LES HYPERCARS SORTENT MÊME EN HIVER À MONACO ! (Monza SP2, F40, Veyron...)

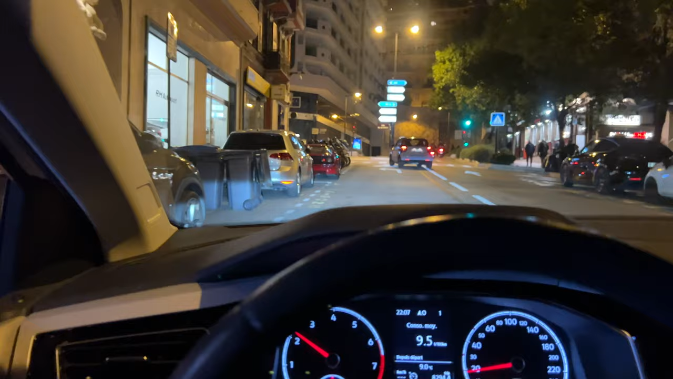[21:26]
Bon alors là, je suis obligé de te la montrer avant de finir la vidéo. Regarde ça. F40. Celle de Raoul.